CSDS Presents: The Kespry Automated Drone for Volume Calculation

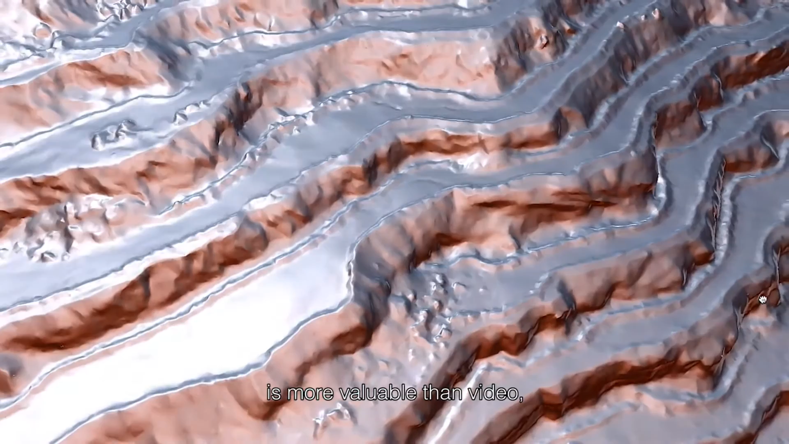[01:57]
And in my opinion, the model that we get from Kespri is more valuable than video because I can spend more time looking at that surface.
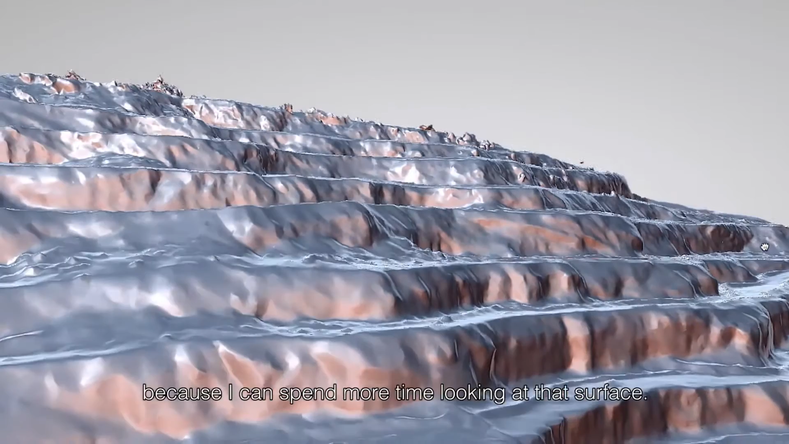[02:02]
I can come out and fly an area in minutes, upload that data.